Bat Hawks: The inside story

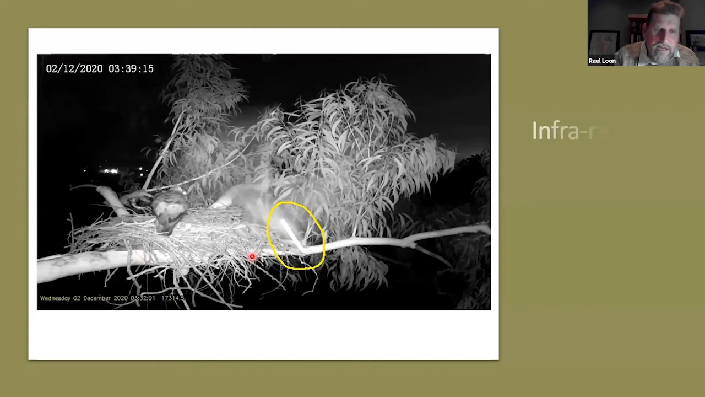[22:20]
and here you can actually see how it was captured the infrared camera captured this reflection it's like um you know there's like luke skywalker but he has this is a low shutter speed but you can see this is the eye reflecting so that that's from this
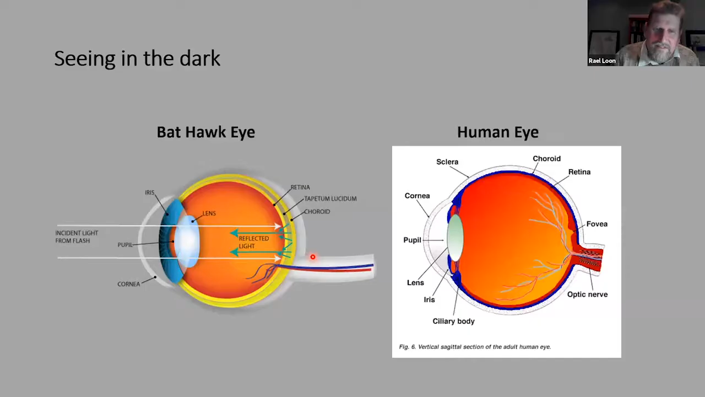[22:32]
uh the tapetum lucidum okay
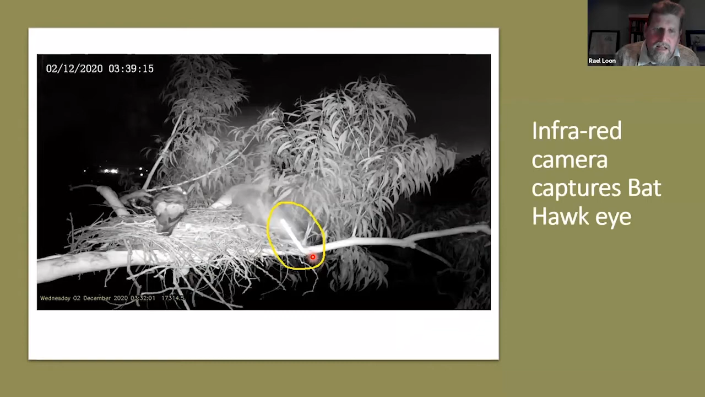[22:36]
and then um so that's it that's the bird eye view um
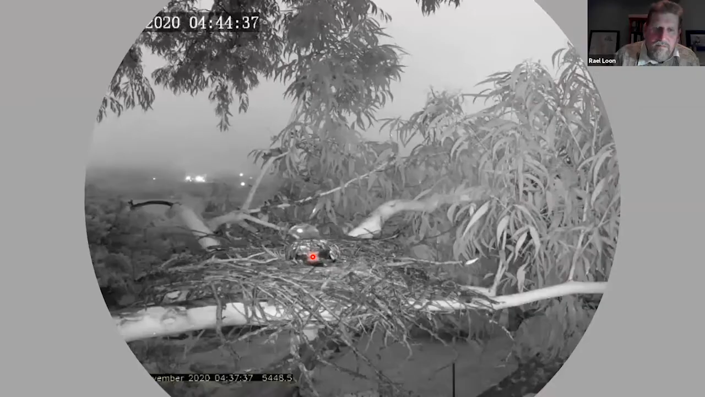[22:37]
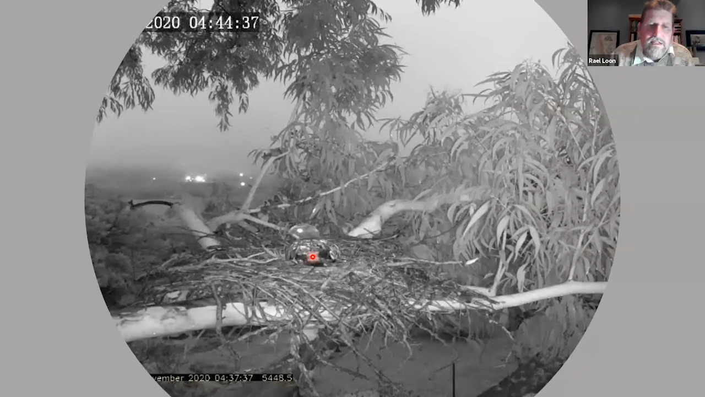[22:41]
and that just gives an idea about you can see these lights in the background it's a town of white river how those lights are reflecting and it's almost as bright as a battle's eye
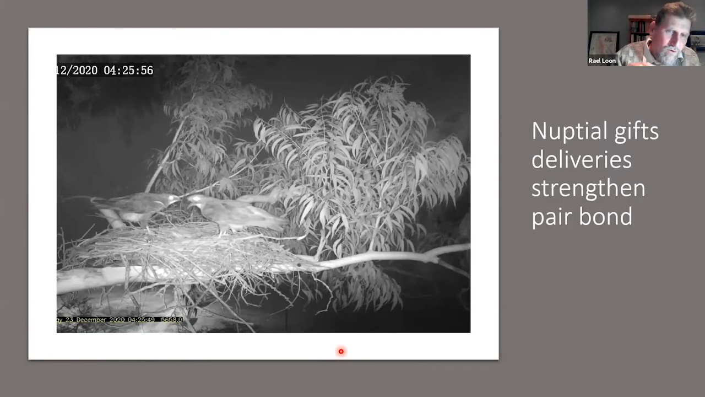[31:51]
actually the the male brings a female so i think we've capturing this at night we would we you know i actually want to ask peter to be if we hone in at four at seven o'clock at night and four o'clock in the morning we're going to get more of this we're going to see what they're going to do with the bat prey and so that could be interesting and then the nuptial gift worked here because the female